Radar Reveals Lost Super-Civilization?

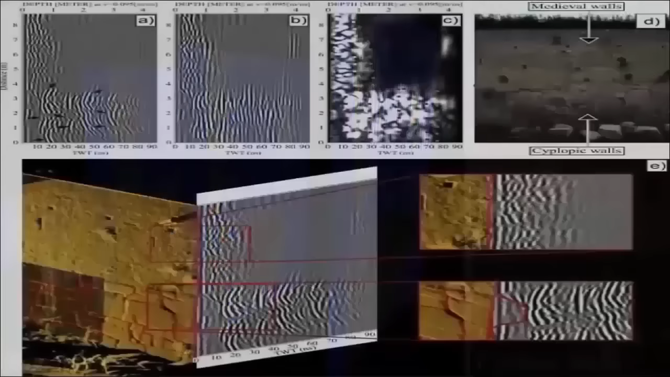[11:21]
We show details of the internal block organization, and we detected low resistivity values, interpretable with high water content behind the basal part of the walls." Could this be residual evidence of a great flood?